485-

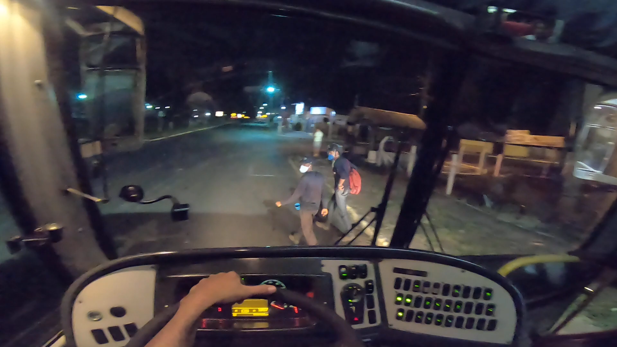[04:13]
Esse lá na frente, tá no Beto Bateria. Beleza.
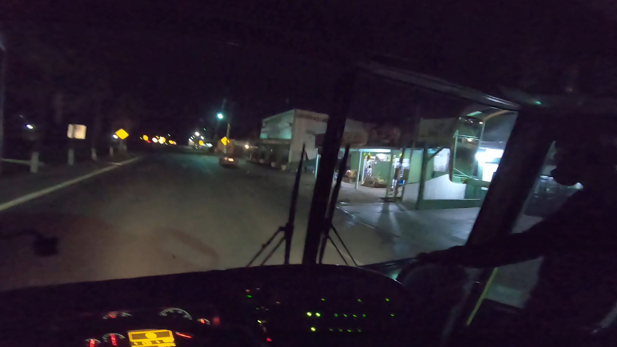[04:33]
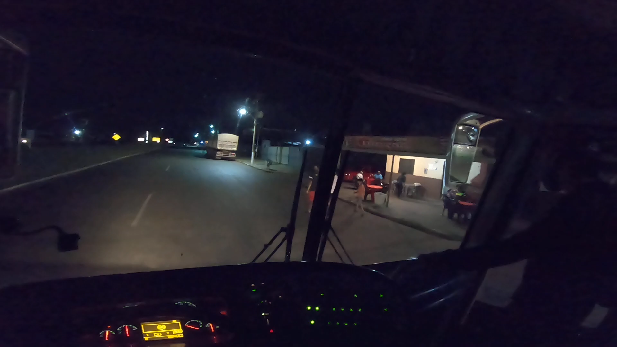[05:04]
A pessoa começa em casa assim, já aluga um ponto melhorzinho, né? É, ali é residência, não é? É. Parece que é residência, não é? Parece que é residência, só, ali. Só tem uma arinha ali que ela aproveitou na calçada ali pra botar as mesinhas. Começa assim, meu amigo, daqui a pouco já abre, já pega um pontinho mais bacana assim, ó,
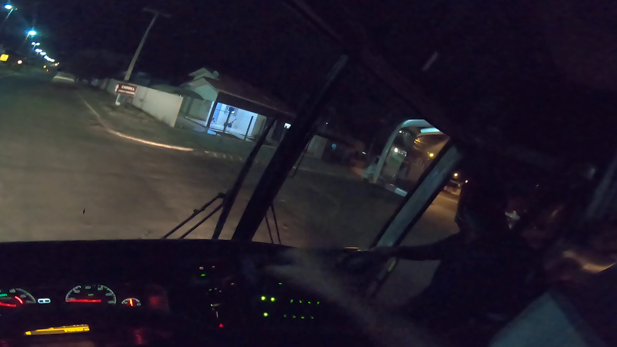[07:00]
Bem naquele poste do lado esquerdo ali. Sim. Tem um Passatinho branco na frente lá, na garagem. Falou, irmão. Obrigado. Até mais.
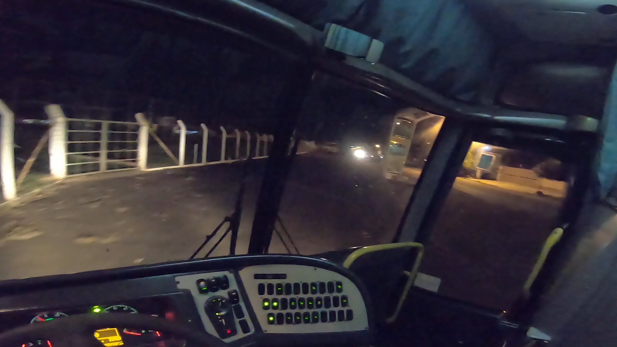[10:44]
aqui é meio que uma rua, é meio que fizeram uma pista aqui de moto aqui no meio. Isso aqui será que não atrapalha, não? E eu digo, será que não tinha que ser fechada a rua pra essa galera trabalhar aqui, ó? Bom, eu acho que tinha que ter... Eu acho que aqui, ó, eles poderiam ter uma licença da prefeitura e fechar a rua aqui, ó, pra ninguém ter acesso.